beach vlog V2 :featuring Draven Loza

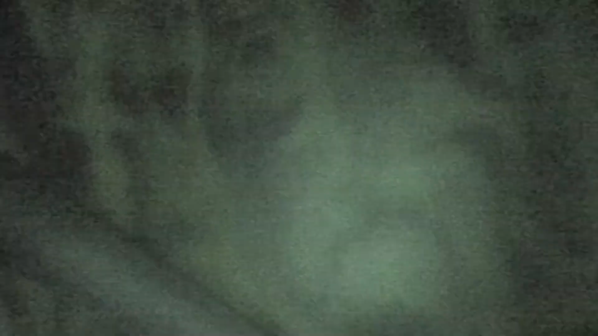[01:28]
I'm just gonna turn night vision on early. Oh, that looks sick.